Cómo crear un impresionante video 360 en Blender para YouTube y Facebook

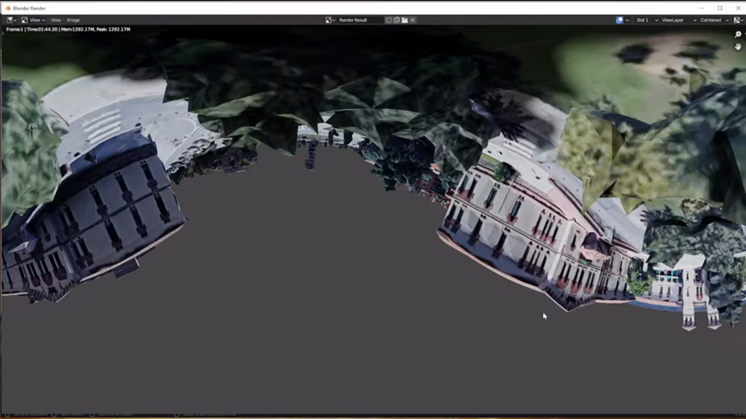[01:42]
nos va a dar una imagen así. Nuestra escena nos va a dar una imagen así. ¿Vale? Vamos a mirar cómo se hace y de esta manera poder generarlo.